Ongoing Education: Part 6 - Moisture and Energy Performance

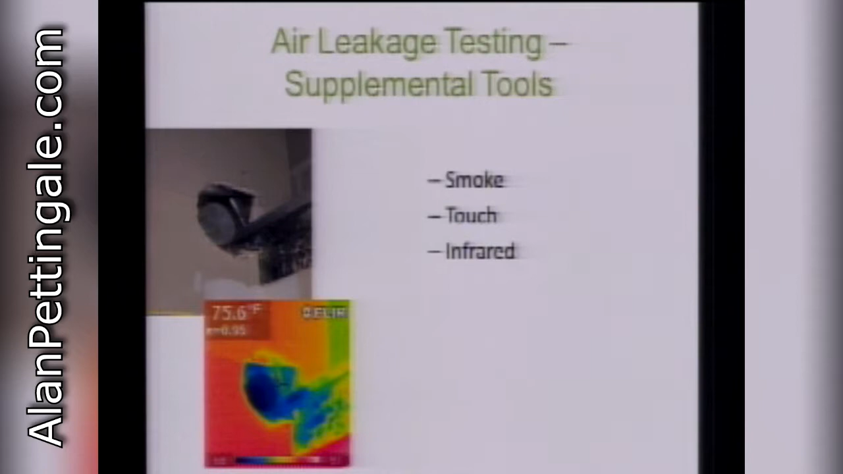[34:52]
You can feel the air moving when you've got your building pressurized, and sometimes just on a windy day, so it's always windy here, you know, you can feel air moving drafts coming through your walls. And then infrared. Here you can see some cold air coming in through the building. Infrared, these are pretty pictures. They're not great technical pictures, but they are pretty of some buildings in Austin.
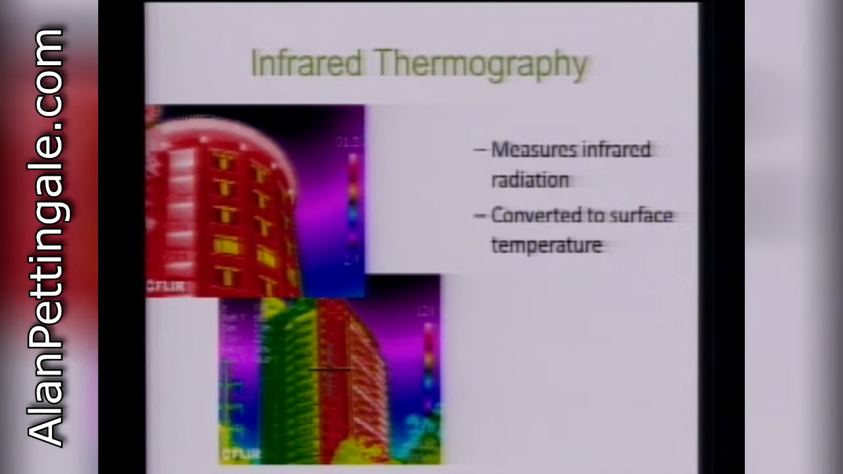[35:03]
The applications, I won't spend a lot of time on applications, but they use a lot in the military. This is really, it had to have been, this application had to have been invented by a woman. What they're doing is since they're sensing temperature,
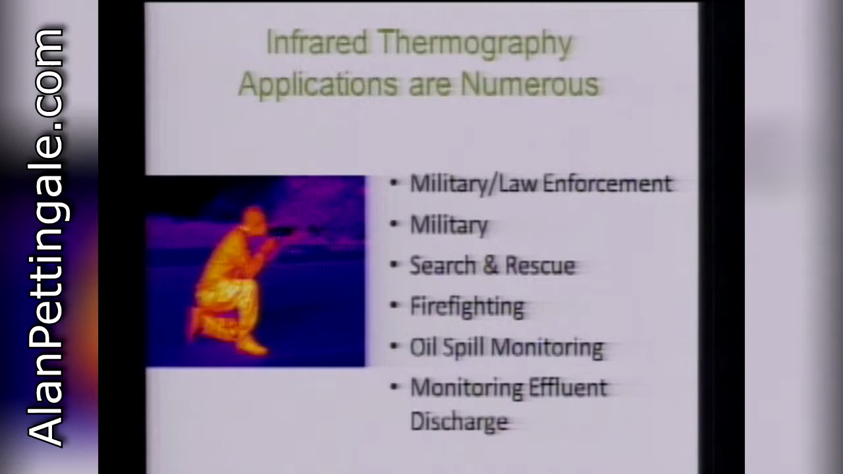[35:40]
what they're doing is they're able to see troops on the ground and people hidden behind obstacles that you can't see or nighttime work. And so they're finding the hottest guys and taking them out. So maybe, so that's what they're doing there. Sorry, that was bad. We'll get more technical here in a second.
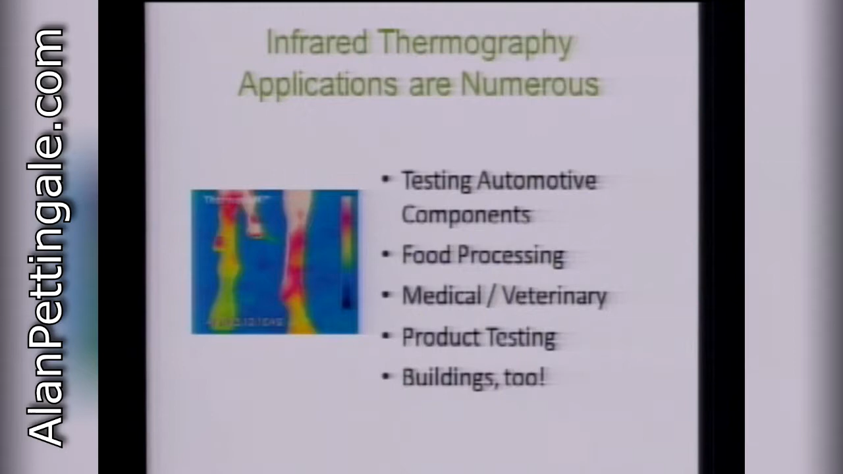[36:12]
Here you can see swelling in a horse hoof there. And we can use it for buildings too. We use infrared for roof assessments, for energy loss analysis, for air leakage testing, for moisture surveys, and for verifying insulation, or lack thereof, and then for pipings and district service. If we've got hot and cold water piping, we can do that too, and also electrical circuits.
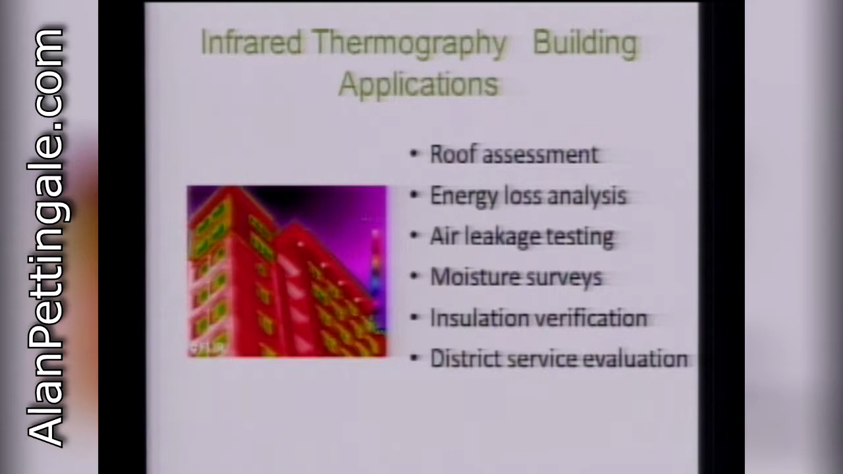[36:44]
We can find hot circuits that might have short to ground issues or things like that. Here's a masonry CMU building, and you can see that the pilasters are showing hot compared to the rest of the building, and it looks like we've got something happening here at the control joint there.
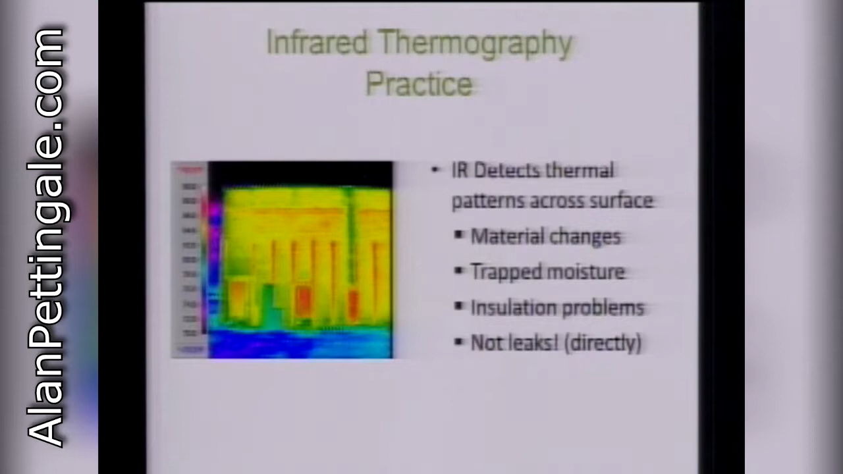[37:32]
and the next step is to really go in and hands-on and actually look and see what's happening, understanding what was supposed to be there. So you may or may not have a problem, but it's a good place to start to give you a visual indicator of something different going on at that location. Here we can see which people are using their air conditioner at a given moment. So it's kind of like a spy cam in this one.
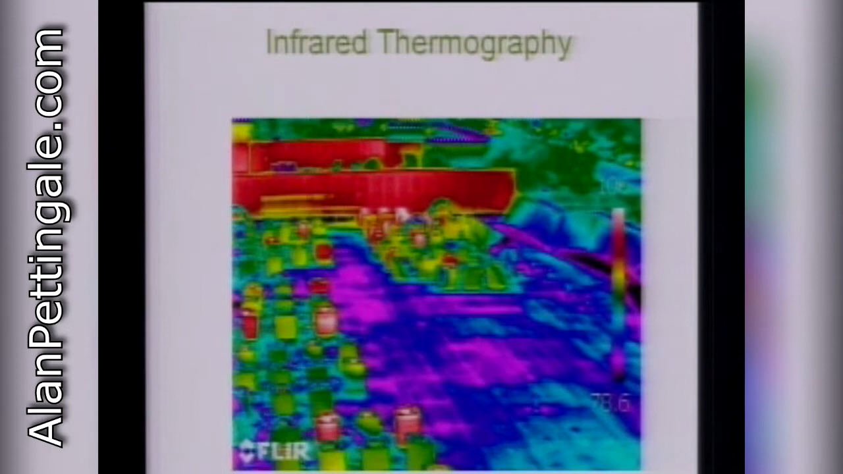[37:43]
The building engineer spy cam. Sounds really terrible. This is a skylight that we're using.
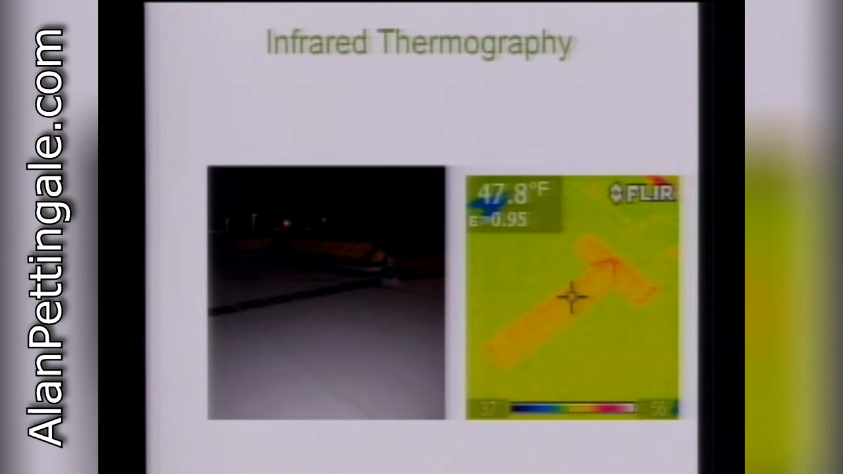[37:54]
On screen: spot 47.8°F
Here you can see air leakage at an eve.
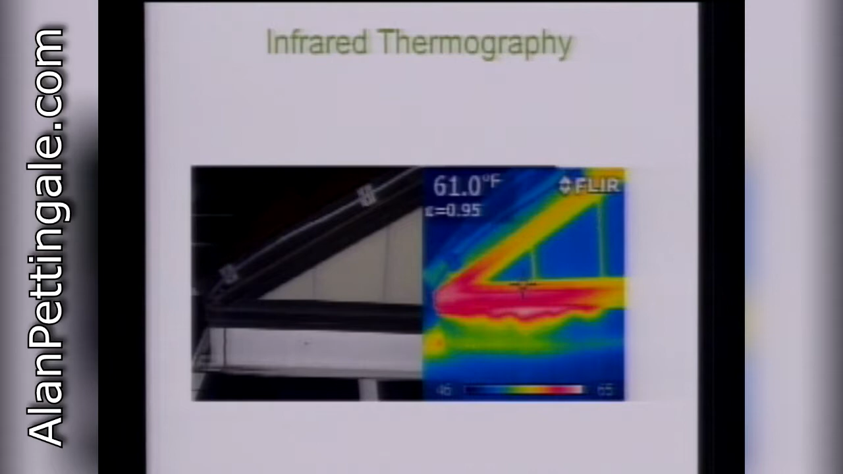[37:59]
On screen: spot 61.0°F
You can see the warm air coming out into the cool night. Here we have a roof parapet coping at a head wall,
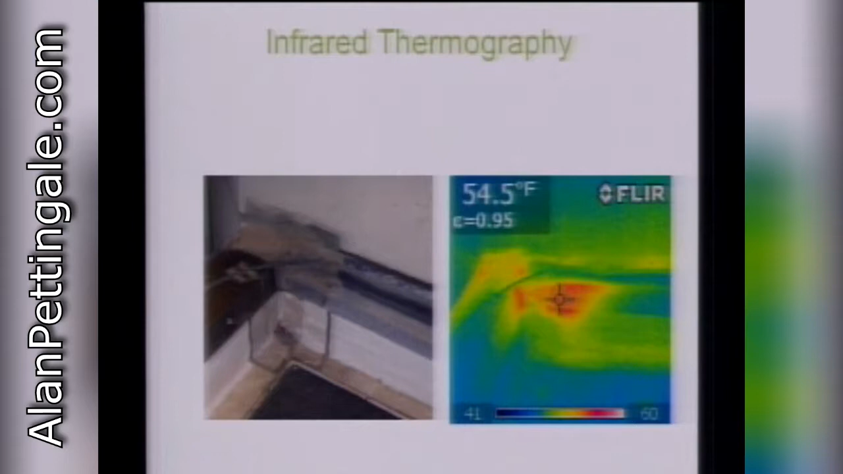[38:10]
On screen: spot 54.5°F
and you can see that warm air is leaking out of that into the cold night. And in here we have an exhaust fan or